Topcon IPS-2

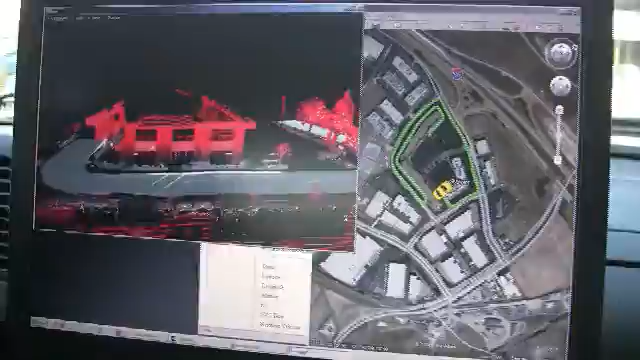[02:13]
That is absolutely incredible. So what we can do is we're kind of showing this. We can actually click some data here too.